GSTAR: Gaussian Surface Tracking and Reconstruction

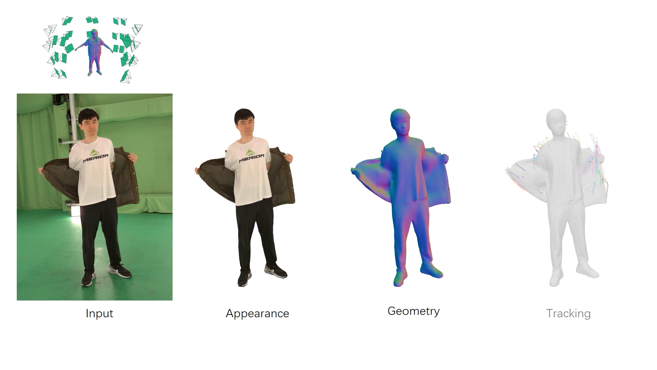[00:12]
G-star works for general dynamic scenes while handling topology changes.
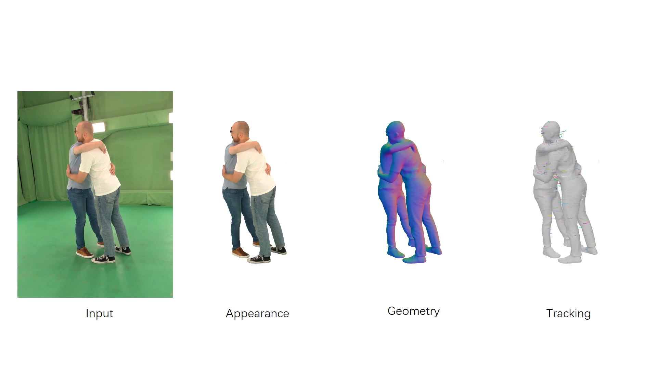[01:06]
G-star doesn't require a template and can handle diverse scenarios, including multiple people, human-object interactions,